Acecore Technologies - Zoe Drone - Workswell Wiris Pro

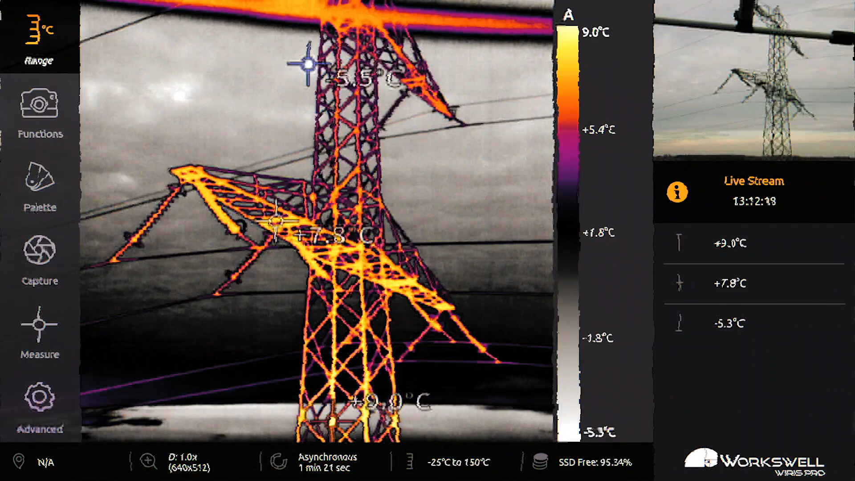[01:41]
On screen: spot 7.8°C, max 9.0°C, scale top 9.0°C, scale bottom -5.3°C
We can change the palette, we can change temperature settings, and we can switch from the zoom camera to the thermal camera as well. And we can change the camera. At the moment we're changing the palette and temperature range.
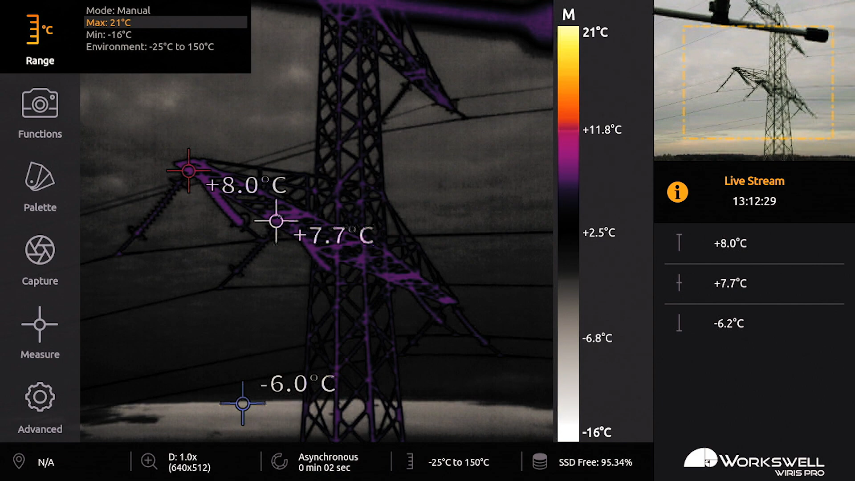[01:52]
On screen: scale top 21°C, scale bottom -16°C
By changing this you can get a more specific view of the temperature you're inspecting at that moment.
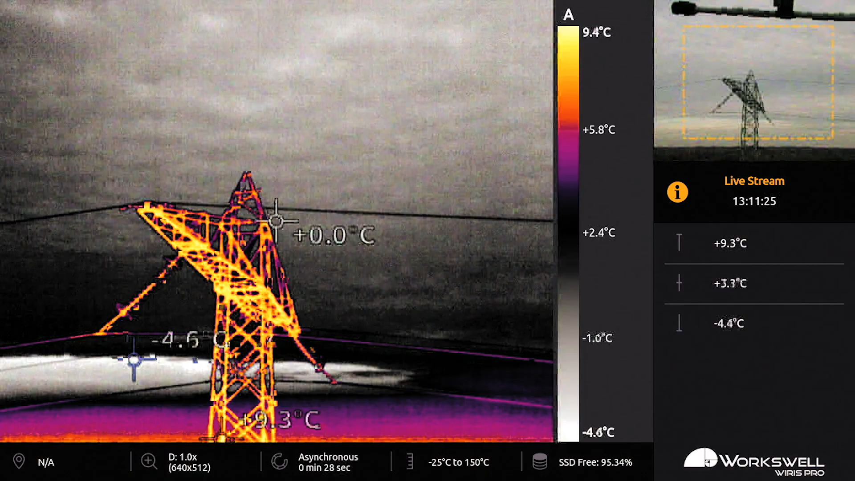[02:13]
On screen: max 9.3°C, scale top 9.4°C, scale bottom -4.6°C
The Works Hall Wires Pro does show you the temperature points on the screen lifetime. Afterwards you can see that every single pixel has its own temperature which can be reviewed in post.